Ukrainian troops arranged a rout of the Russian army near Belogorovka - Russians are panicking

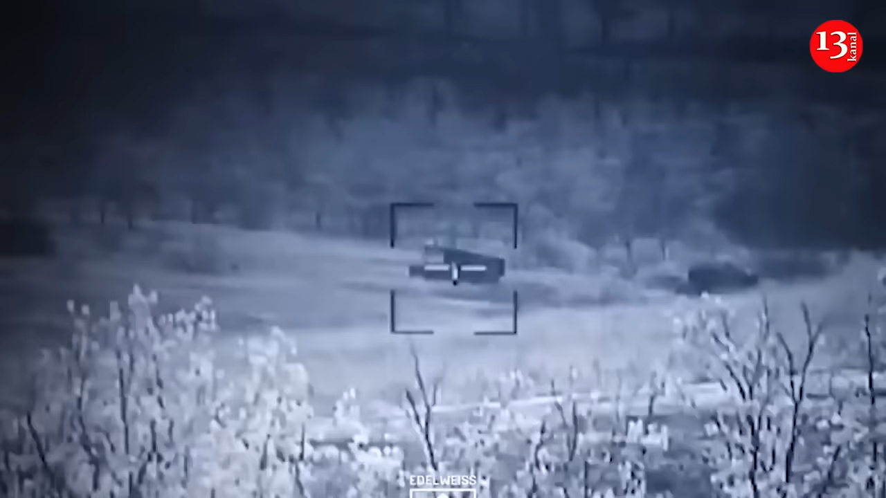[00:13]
The video of the failed Russian assault by the Russian Armed Forces appeared on social networks.